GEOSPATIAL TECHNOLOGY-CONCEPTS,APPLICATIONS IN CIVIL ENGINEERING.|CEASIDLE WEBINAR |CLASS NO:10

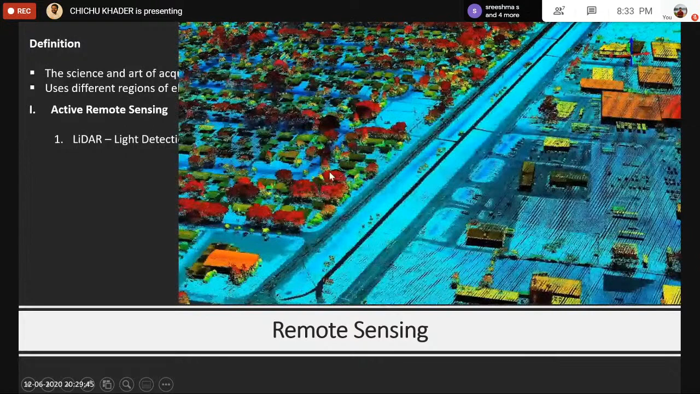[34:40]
and uh this is the output of a lidar point cloud we'll discuss it later and uh the next thing is gpr ground penetrating radar so ground penetrating radar uh is used for getting knowledge about
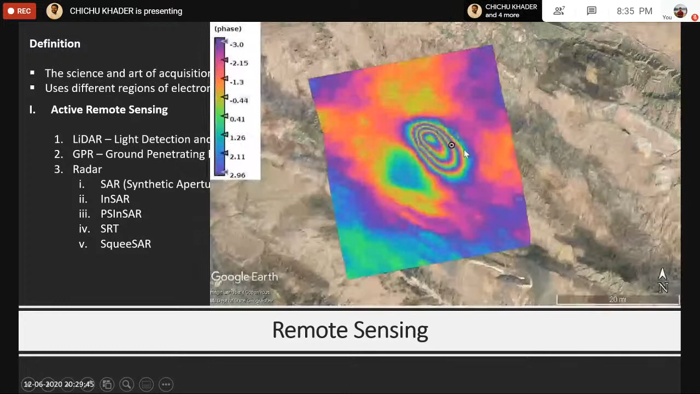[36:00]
of a synthetic aperture radar a little elevation model uh used for earthquake mapping overlaid on google earth software and coming to passive remote sensing aerial photography is a method
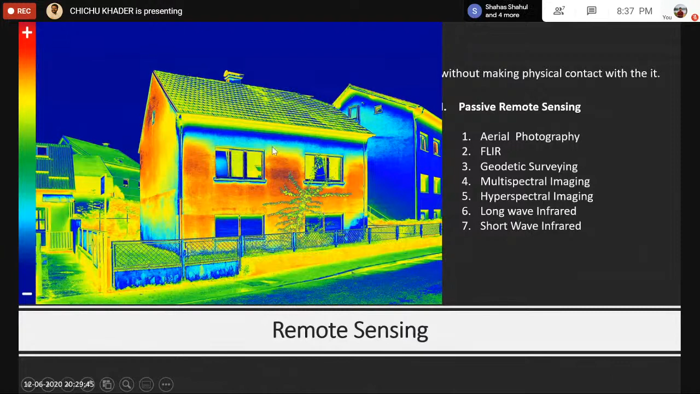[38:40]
emitted from uh thermal scanners this oblique aerial and ground visible band is uh we are using
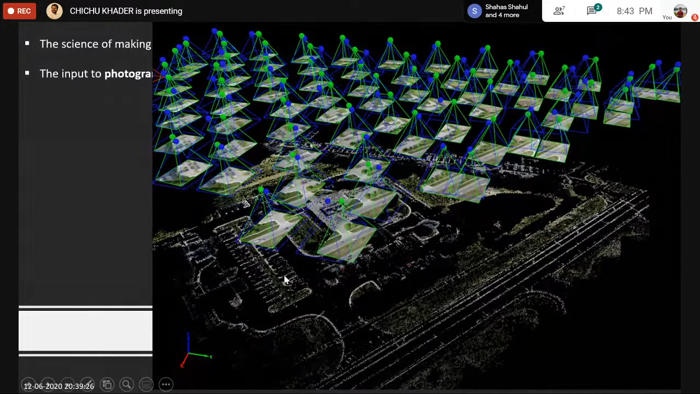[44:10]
like uh stereo satellite images we can uh make 3d imaging or orthophotos from photographs this is uh some area of a road and uh from photogrammetry the
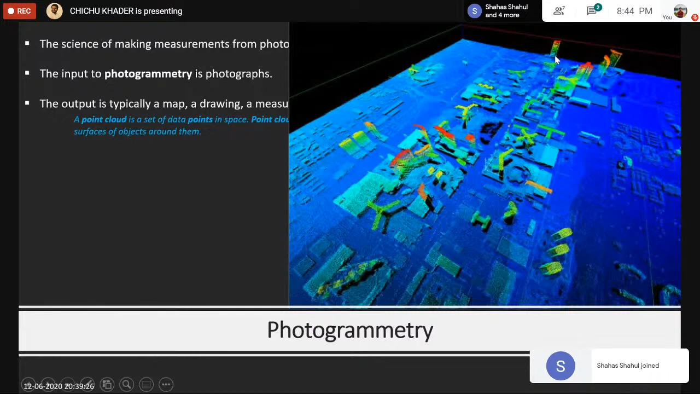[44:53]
having an x y and z values so we can uh measure or uh in a 3d imaging we can measure the height of building or height of tree etc this is the point cloud using a aerial uh imaging and this is uh for an urban area so
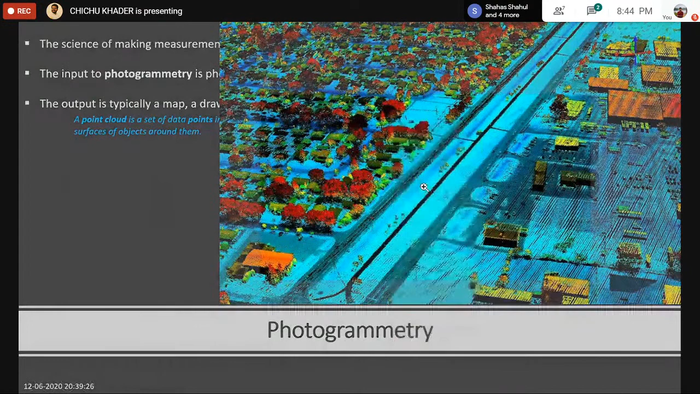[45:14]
all the trees and the buildings everything can be seen these
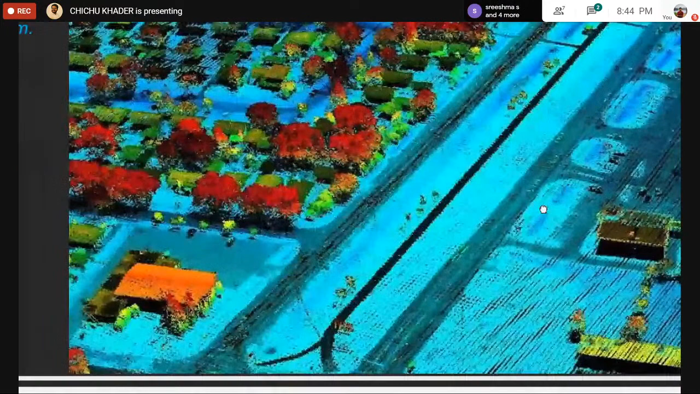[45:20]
are a set of points so having xyz values and when coming to photogrammetric methods there are aerial photogrammetry and industrial photogrammetry so fixed wing manned aircraft are used for photogrammetry
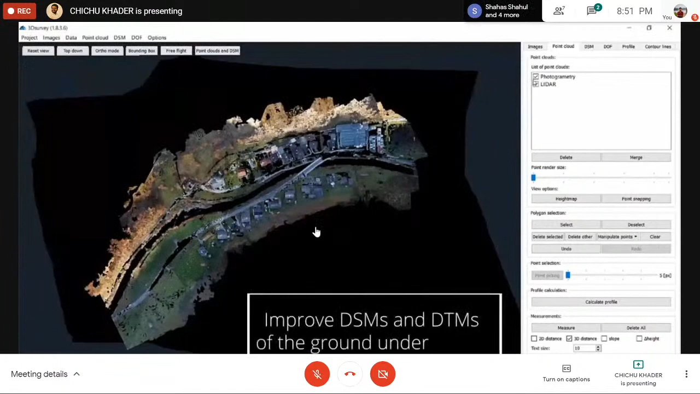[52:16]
and uh and uh see now uh this is the part where i i want to uh show you because uh here see using lidar lidar uses laser
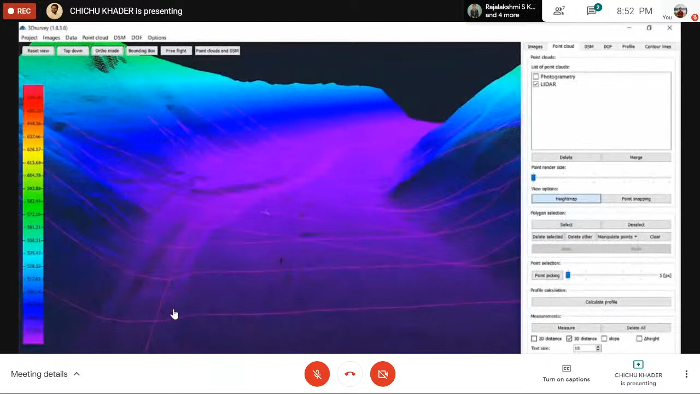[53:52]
this is uh if we draw a line here this much profile for uh calculating cut and fill volume uh like that we can get the terrains profile land profile in
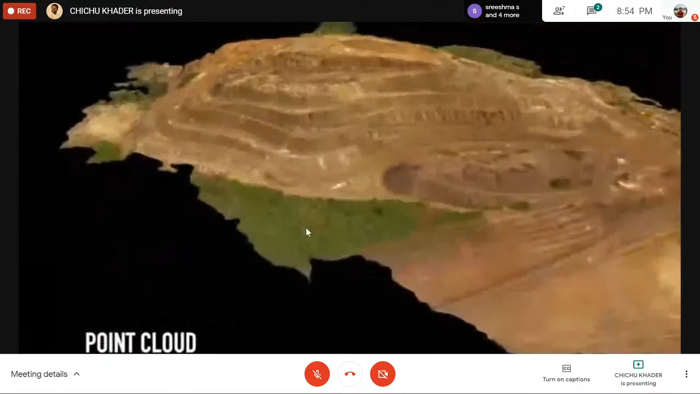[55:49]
so this is a powering cloud
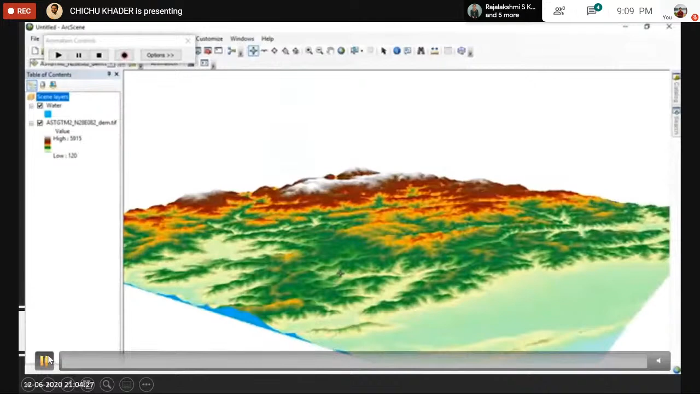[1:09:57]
in 36 seconds see this is a flood plain or this